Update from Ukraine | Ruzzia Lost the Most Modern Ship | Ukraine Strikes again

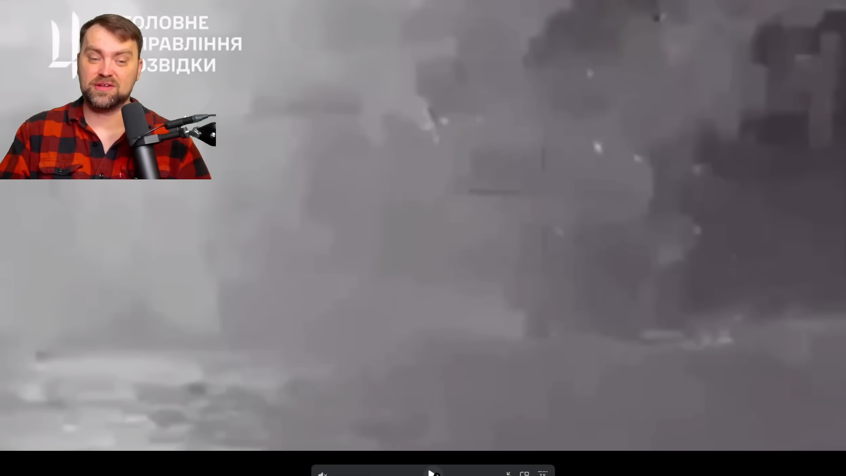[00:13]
of them hit the target actually all of them the ship was attacked from behind and also to the sides so here for example drone goes to the side of the ship
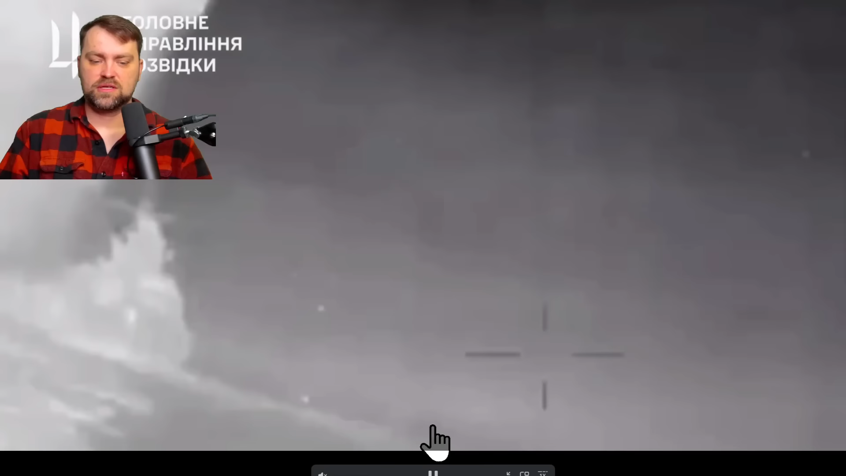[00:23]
it was a big kaboom from the left side of the ship but the ship continued its movement
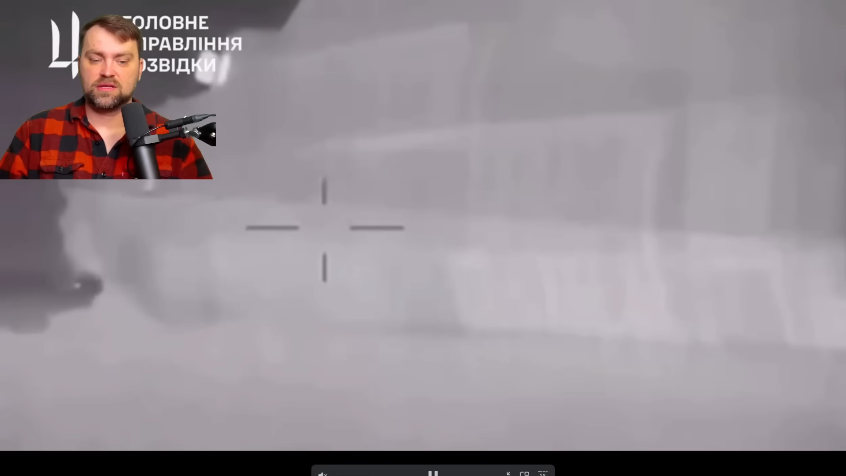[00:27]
it seems like the rotor was fine still and the other drone hit the ship again
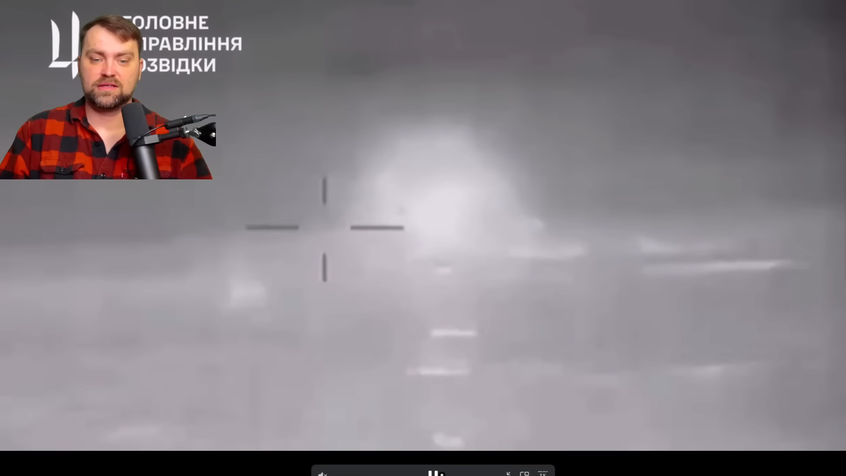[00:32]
so we have one more big kaboom after this one ship completely stopped the fourth drone went to the aft part of the ship as
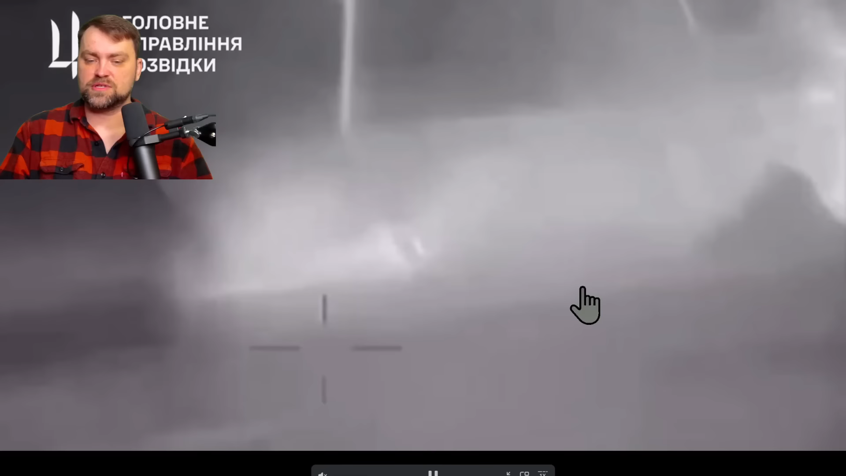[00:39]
you can see it's significantly damaged and still hitting the same spot with this one and it was a
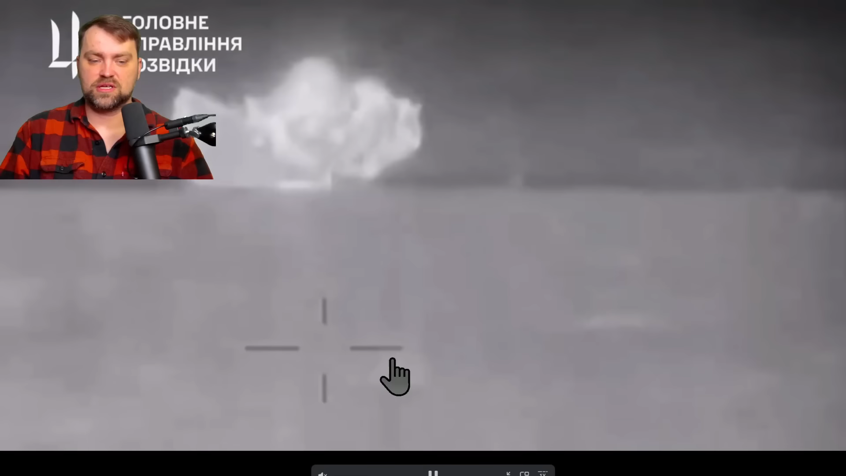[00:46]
big kaboom and finally this last drone made it to the target too the attack was done during the night time let's hear the sound effects